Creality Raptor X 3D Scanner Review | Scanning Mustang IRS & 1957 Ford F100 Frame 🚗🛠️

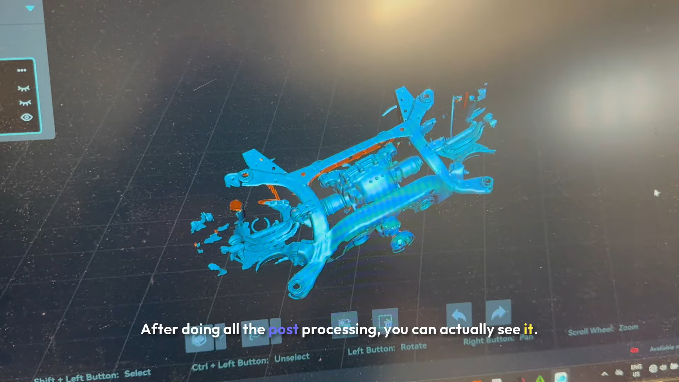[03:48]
You can actually see it picked up everything I need.
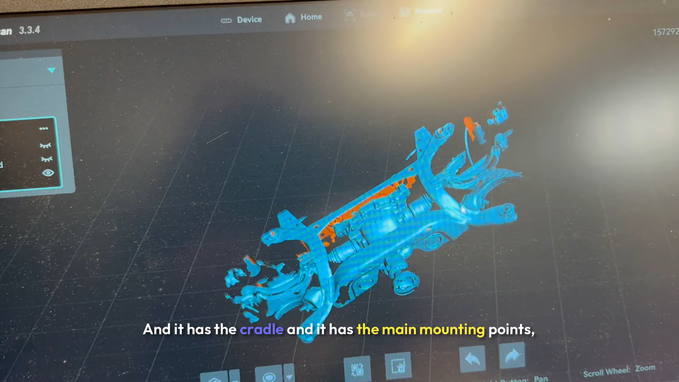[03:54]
It's got my axles, and it has the cradle, and it has the main mounting points, which is really what I was going for me to find out zero.
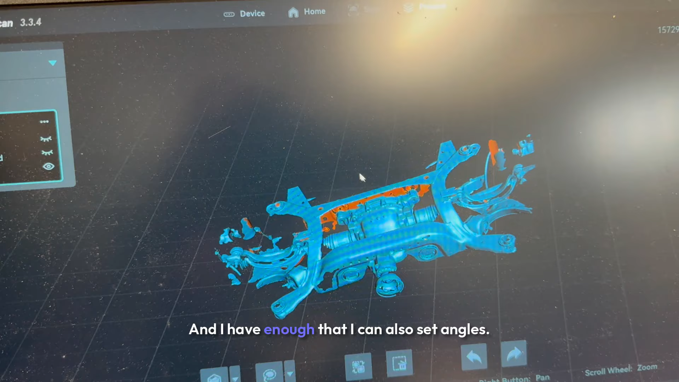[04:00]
And I have enough that I can also set angles, and I did also get the front pinion on it.
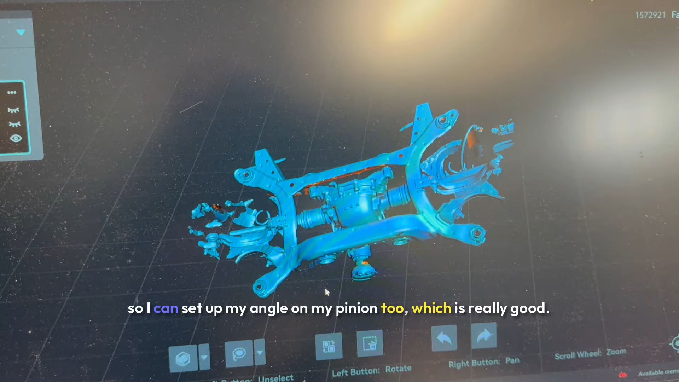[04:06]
So I can set up my angle and my pinion too, which is really good. So I'm really impressed with the result. I'm gonna download those. I'm gonna do the frame now.
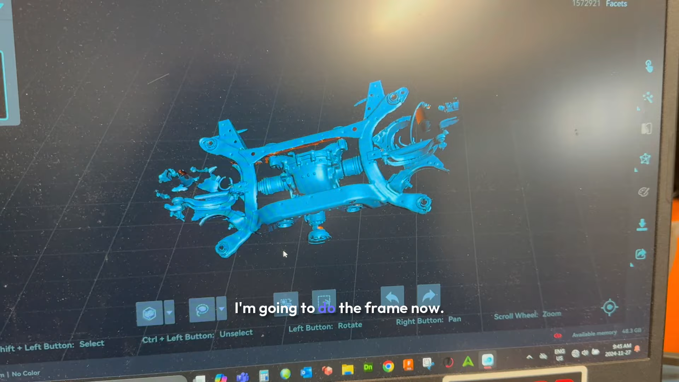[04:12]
Okay, I did the frame. Frame went really quick, actually.
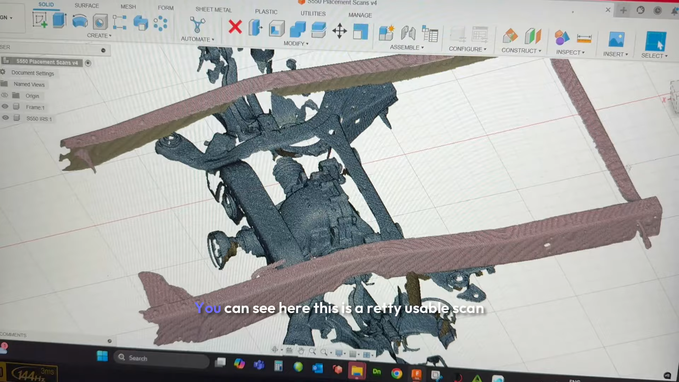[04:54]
You can see here, this is a pretty usable
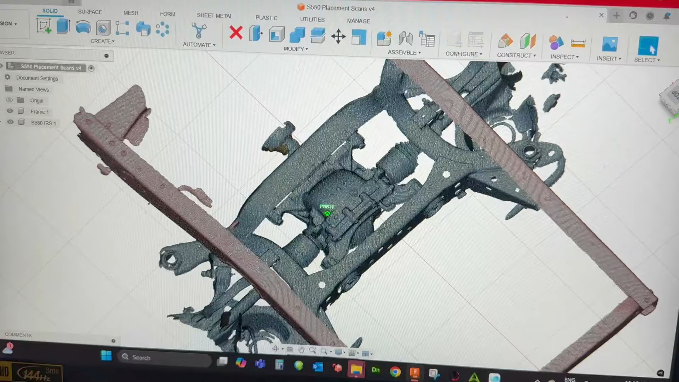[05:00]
scan that I'm going to use to line everything up and get into brackets. So again, I'm pretty impressed with the results.